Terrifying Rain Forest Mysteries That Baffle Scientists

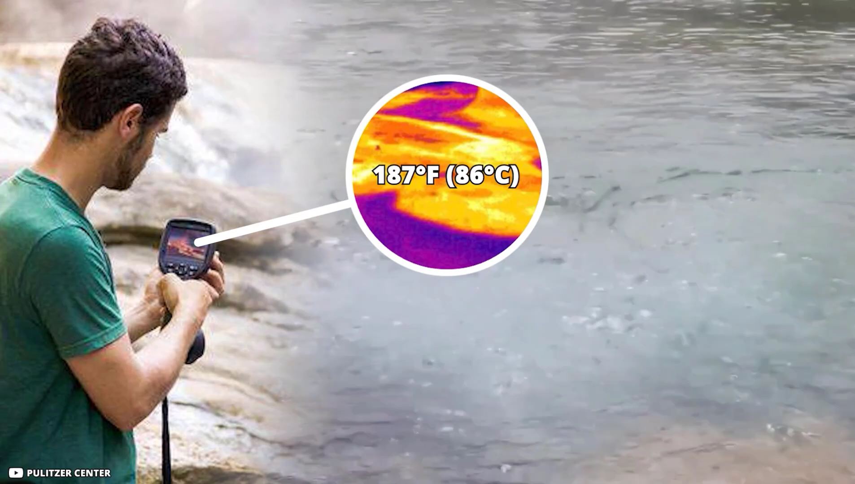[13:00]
While not completely boiling, he saw how the intensely hot waters were fatal to wildlife.